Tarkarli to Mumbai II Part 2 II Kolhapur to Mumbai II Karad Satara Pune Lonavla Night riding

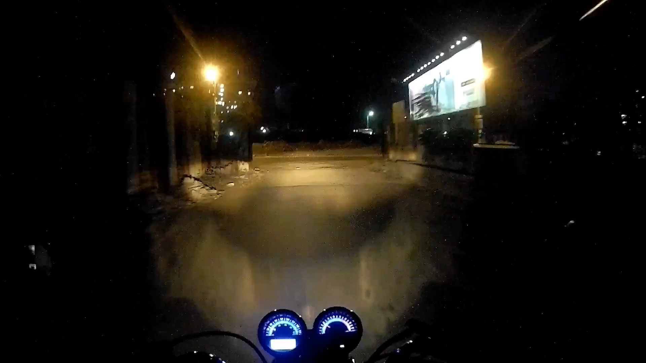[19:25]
So I have to take the old Mumbai Pune highway. The only drawback with driving at this point is the light of these things.
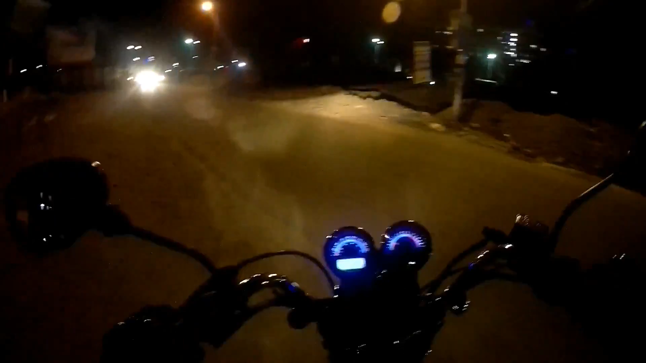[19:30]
The light is too slow, too low, and my visor is smoked, so that just adds to the issue. So what I had to do is I have to just keep the visor up all the time and be extra attentive, not go above 60.
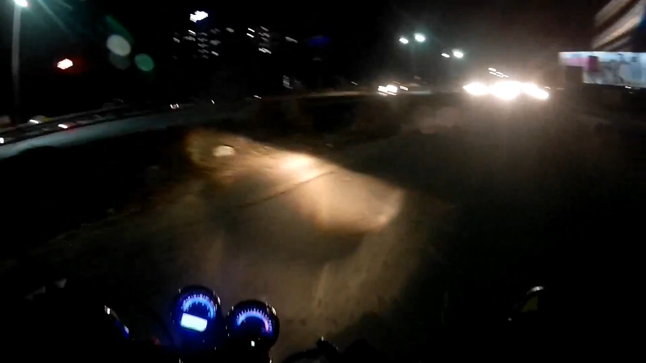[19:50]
That is something I need to do. And we should be home.